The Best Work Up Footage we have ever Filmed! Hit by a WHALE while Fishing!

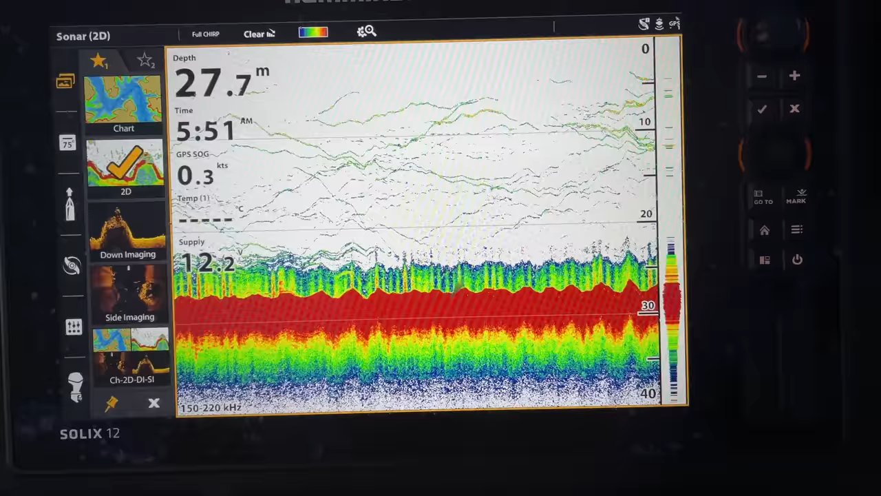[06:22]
On screen: depth 27.7 m
Lots and lots of bait. What do you got to say for yourself, Nato? Big kingfish.